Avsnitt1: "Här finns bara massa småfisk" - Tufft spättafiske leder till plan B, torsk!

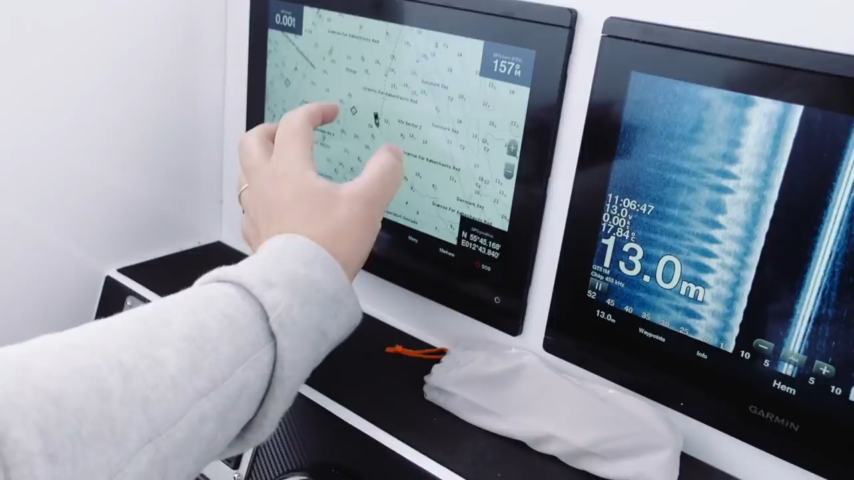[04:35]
On screen: depth 13.0 m
Och sen har man olika toppar här som går upp på 9, 10, 11 meter och de ska vi
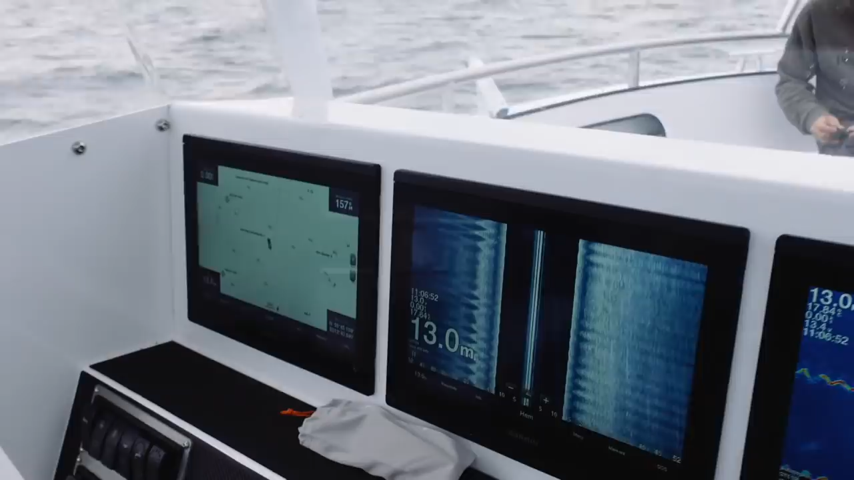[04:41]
On screen: depth 13.0 m
söker kasa över de fläckarna. Ofta får man de här spätarna ut på kanterna på de här topparna.